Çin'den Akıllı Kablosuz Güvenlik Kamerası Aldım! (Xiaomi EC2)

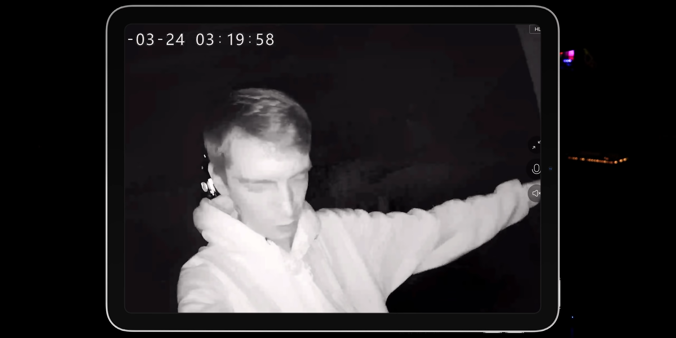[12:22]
Sadece şu bilgisayarın, işte klavyenin, mlavyenin küçük ışıkları yanıyor. Ve görüntü birazcık korkunç fakat gayet net bir şekilde gösteriyor.
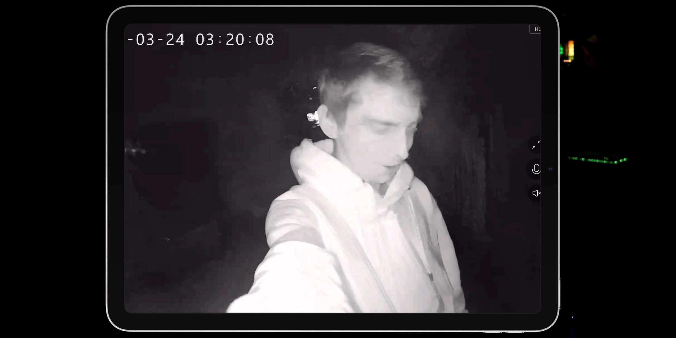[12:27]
Kamerayı birazcık uzaklaştırıp şöyle genel görüntüye de bakmak istiyorum.
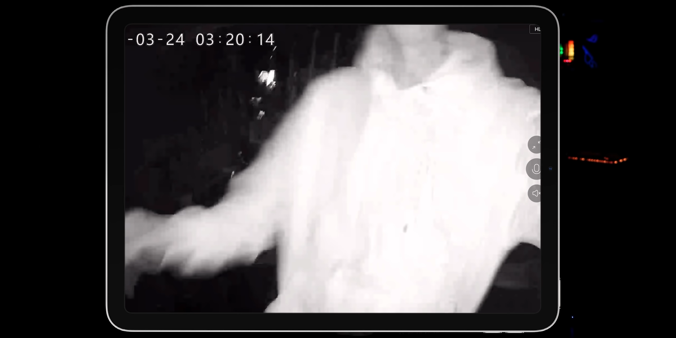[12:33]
Evin içi şu anda bu seviyede gözükmekte. Yani neredeyse sıfır ışıklı bir ortamda infra red kamera bu şekilde gösteriyor.
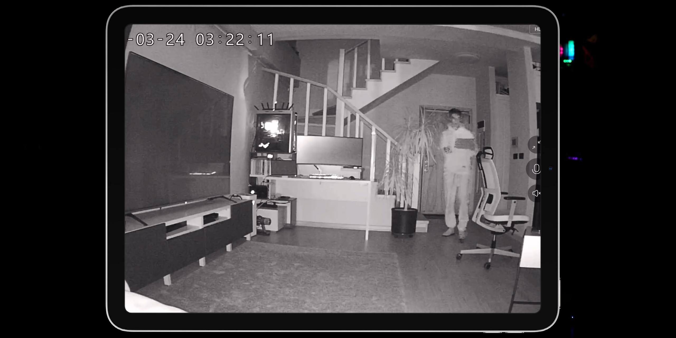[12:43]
Şu anda canlı izleme yaptığım için kalitesi muhteşem değil ama kayıtta biraz daha iyi oluyor bu tabii ki. Şu anda kendimi korku filminde gibi hissetmeye başladım o yüzden ışıklarımı geri atacağım.